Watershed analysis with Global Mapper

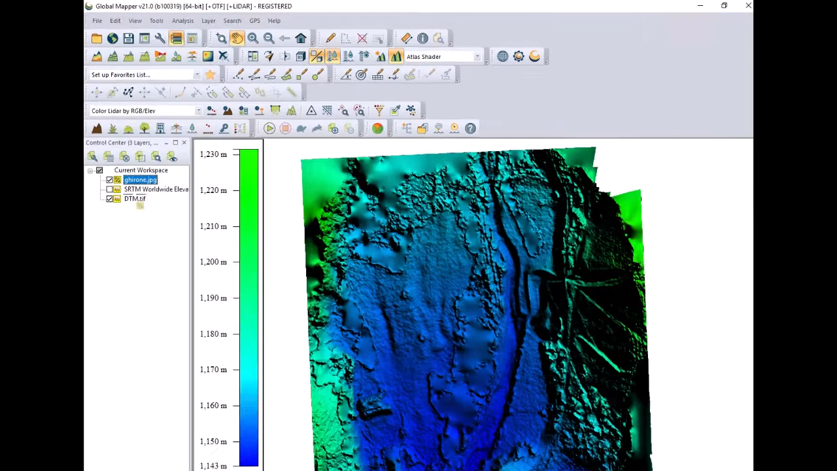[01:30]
global mapper you can display your area in 3d if you overlap your digital terrain model over the imagery